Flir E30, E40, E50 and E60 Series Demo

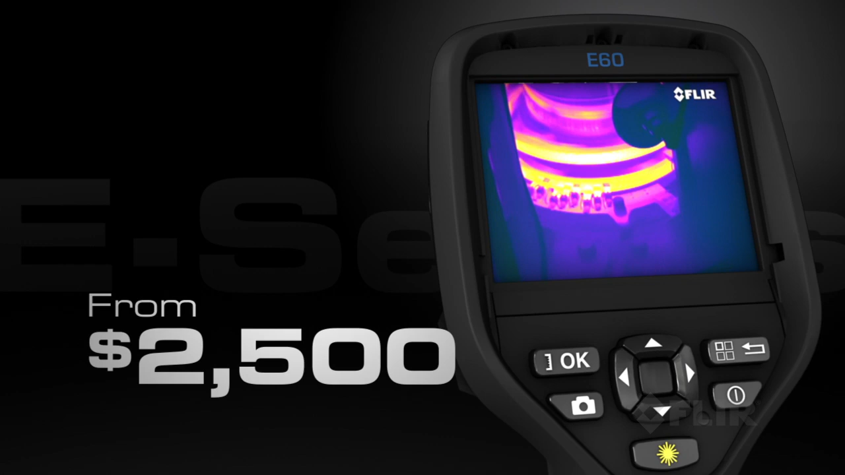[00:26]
Like superior infrared resolution and thermal
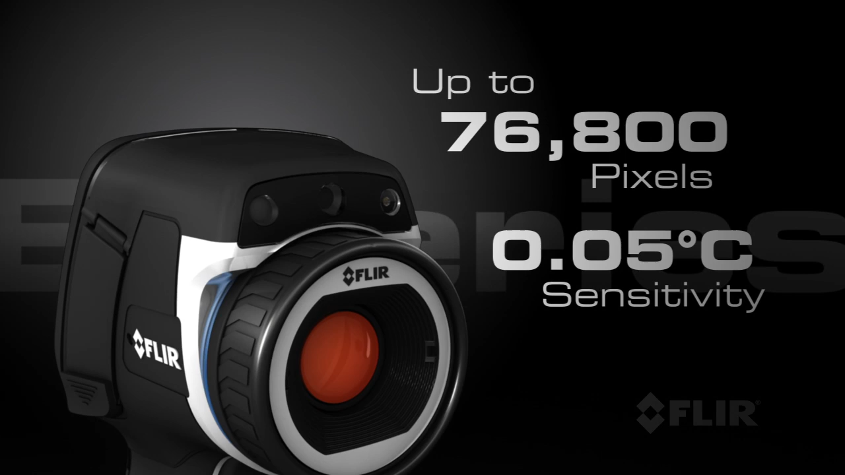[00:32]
sensitivity for better looking images and more accurate temperature measurements. E-Series also has a bright 3.5 inch touchscreen for a large image display and easy access
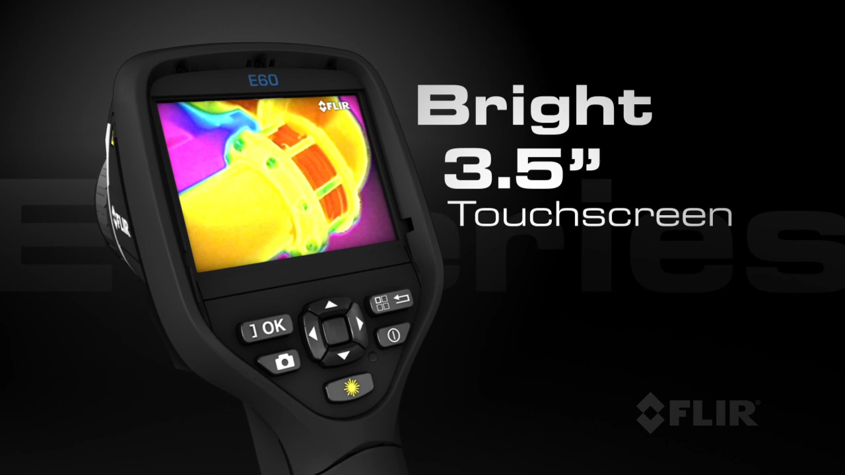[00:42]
to on-screen analytics including measurement spots, area boxes and Delta T functions.
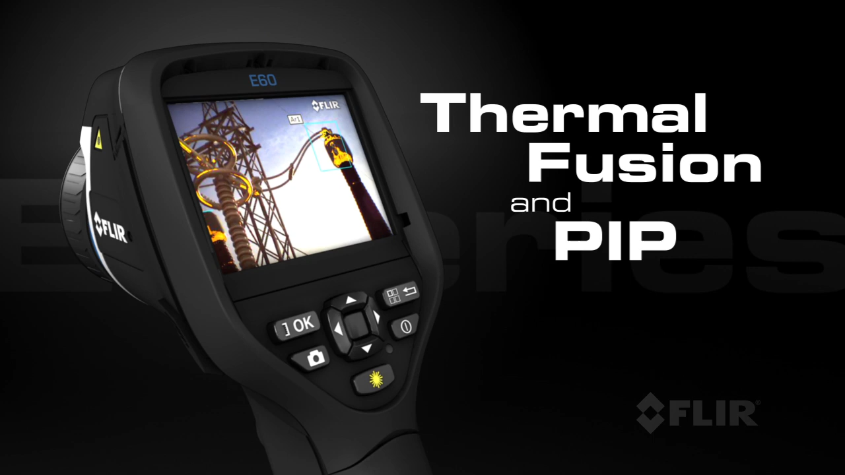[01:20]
Use FLIR's thermal fusion and picture-in-picture functions for more accurate reporting and its